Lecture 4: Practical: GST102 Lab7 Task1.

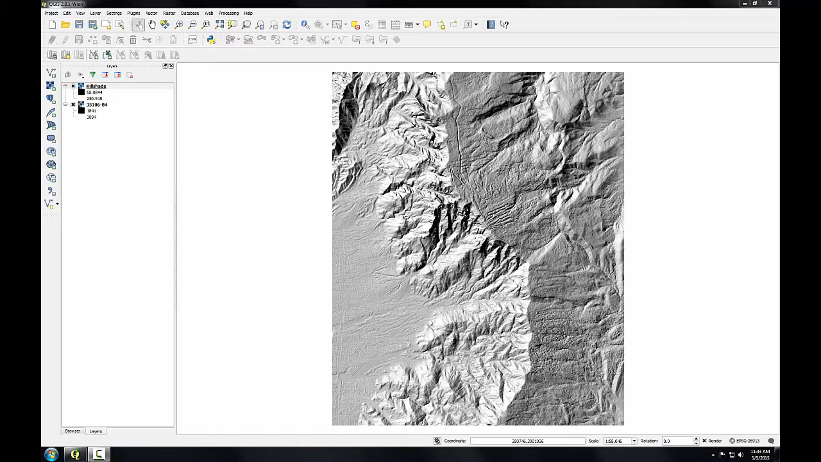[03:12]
So I'm going to drag the hillshade below the DEM in the table of contents, and then I'll open the Layer Properties for the DEM and go to the Style tab.
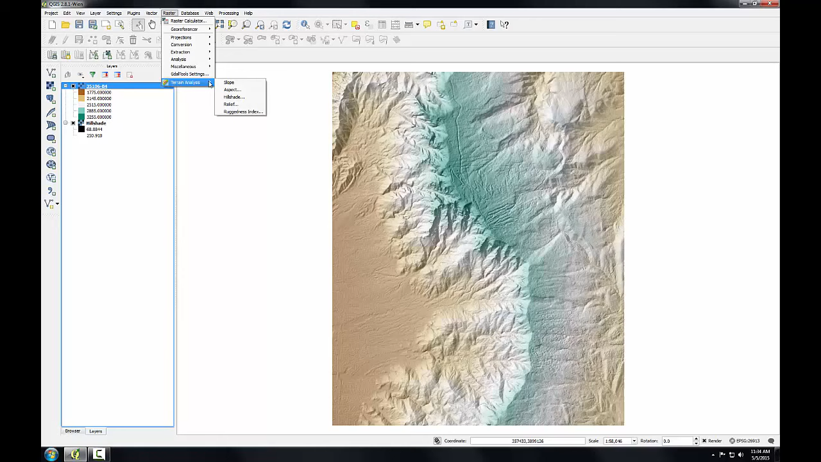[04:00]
The elevation layer is going to be the DEM. Make sure you don't set that to the hillshade, and I'll click the Browse button to browse, and I'll call this slope.img.
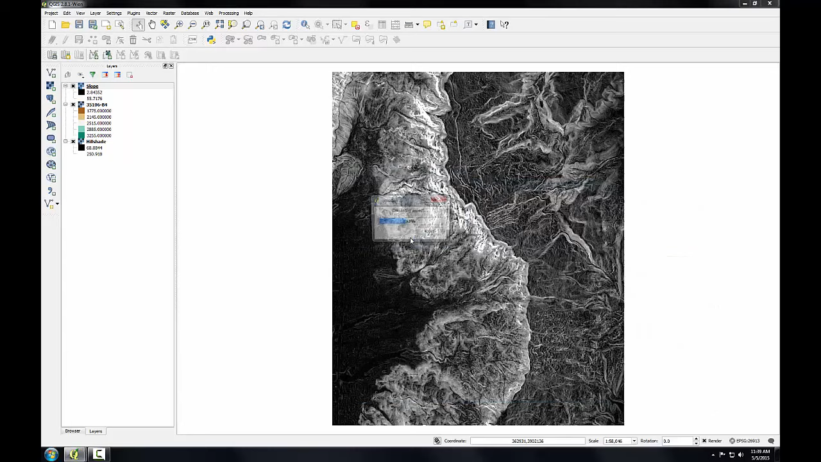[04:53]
Again, I'll use the DEM as the elevation layer. Click Browse. Save this as Aspect.img. And click OK. Aspect measures which cardinal direction the terrain in each pixel is facing, north-facing versus south-facing, et cetera. The output values range from 0 to 360, representing degrees, where 0 equals north, 90 equals east, 180 degrees equals south, and 270 west. In the next task, you'll use some GRASS tools to reclassify raster data into meaningful categories. .